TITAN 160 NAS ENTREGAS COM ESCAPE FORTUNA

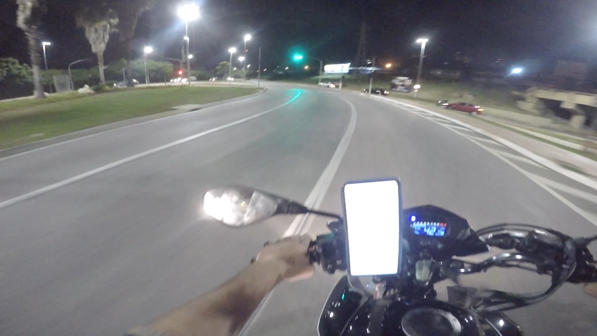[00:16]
Primeiro motovlog noturno aí com fortuna, galera. E sem o filtro, rapaziada. E marcha, bebê, bora. Galera, vou deixar com vocês aí se vocês querem o vídeo noturno aí de entrega, rapaziada. O vídeo aí de entreguinha.
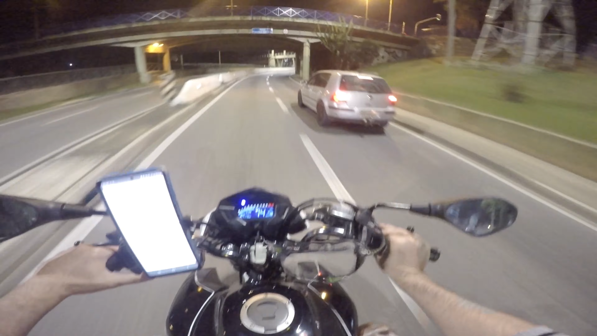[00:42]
Marcha que não pode parar, rapaziada. Daquele jeito. Ó, já acabei de receber um aqui. Já cantou aqui, família. Bora receber aqui. Bora aqui, mano.
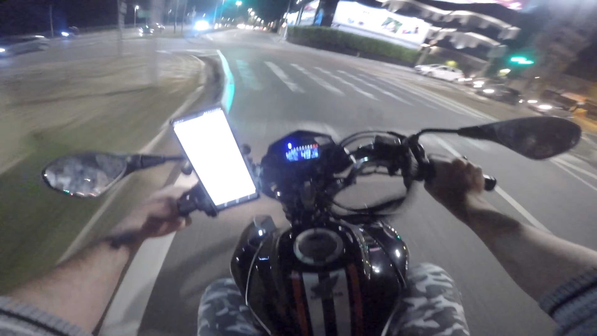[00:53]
Essa rota, vocês um pouquinho. Marcha. Entrega aceita. Vamos lá. Vamos ligar o mapa aqui, só uma vez. Dá, pode passar, velho. Vamos lá, rotas. Quatro minutinhos, mano. Tranquilo, velho. Vamos ver como que a gente vai fazer. Quatro minutos. Deu sete reais. Quatro minutos.
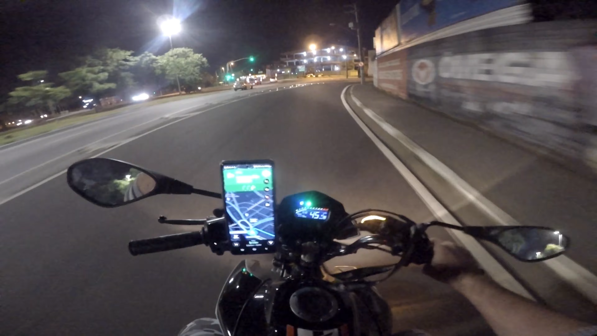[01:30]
Sempre tá olhando aqui porque às vezes a câmera para e a gente não vê. Opa. Espero que... Fique uma imagem legal aí porque configurei agora aí a câmera no modo noturno.
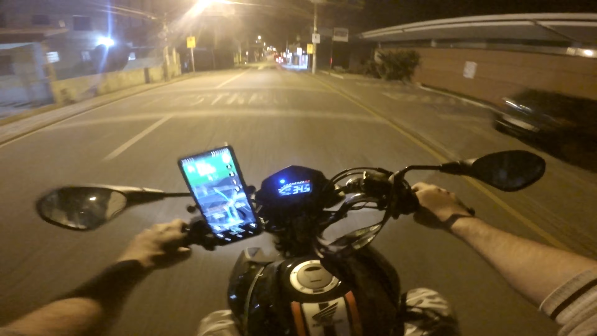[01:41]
Vídeozão noturno pra vocês aí das entreguinhas. Tem um tempo aí, família, que a gente tá fazendo entrega, mas... Eu vou deixar com vocês, se vocês querem, vídeo noturno aí pro canal de entrega.
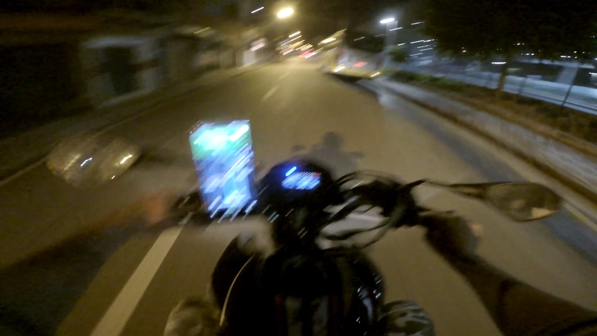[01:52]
Beleza, rapaziada? Bora, fio.
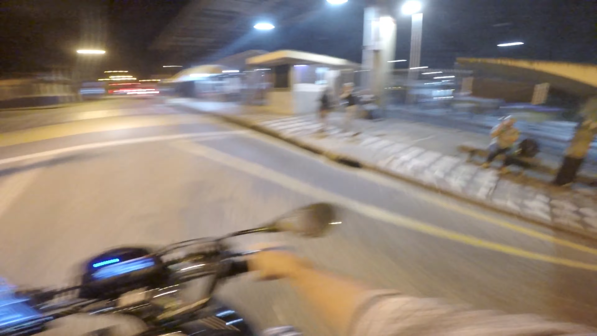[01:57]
Terminalzão, ó. Notado, mano. Ó, cinco minutinhos e a gente já tá no endereço. Vamos começar... Tamo começando agora aí, família. Nossa... Essa daqui é a primeira entrega aí da noite. Bora meter marcha, rapaziada. Ó, vamos acelerar um pouquinho aqui. Já troquei essa ideia com vocês.
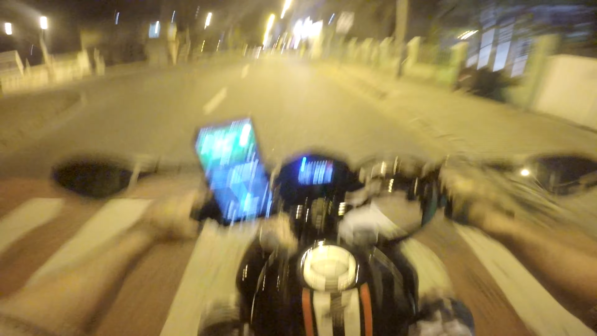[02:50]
A não ser que não tenha como mesmo você ver que é realmente ali perigoso ali. Aí eu paro, mas... Pela outra forma, não dá pra parar não, rapaziada. Você tá louco. Vamos que vamos. Pra quem tem dúvida aí, galera, tipo... Antes de perguntar ali se eu sou ou L ali ou nuvem. Eu entrego aí como nuvem, rapaziada. E, ó, aqui já não dá pra passar. Ah, aqui já tem como tem vários cruzamentos aí. A gente vai ter que esperar.